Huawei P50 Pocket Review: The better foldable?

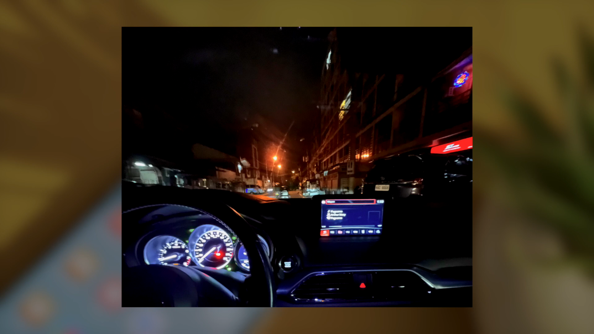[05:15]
The camera's night mode feature comes in handy in this scenario and can illuminate dark scenes.